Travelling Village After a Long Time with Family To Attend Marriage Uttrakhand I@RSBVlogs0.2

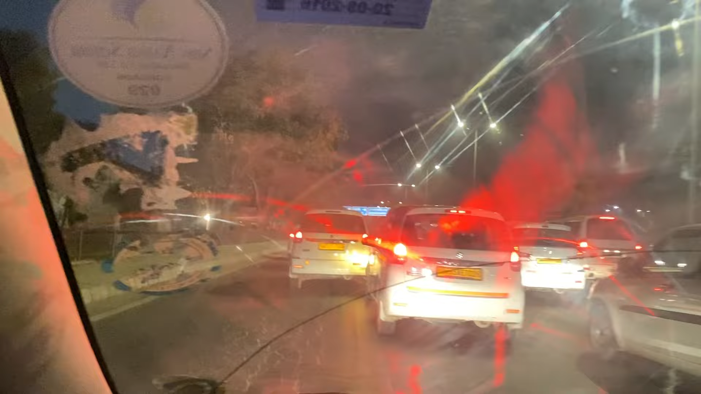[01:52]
दिल्ली गुड़गांव हाईवे पे अभी भी ट्रैफिक देखो, सुबह के 4:30-5 बजे भी इतना ट्रैफिक हो रहा है। बताओ ये है दिल्ली।